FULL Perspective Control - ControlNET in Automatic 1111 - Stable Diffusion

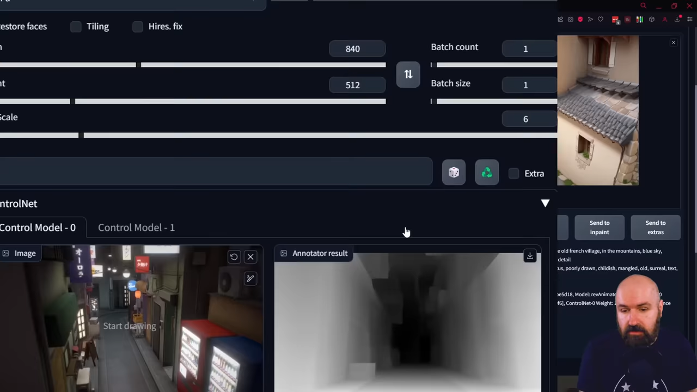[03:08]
So when we have here the Guidance Start, it would mean that it would not use the Control method for the first 50 percent and then start using it.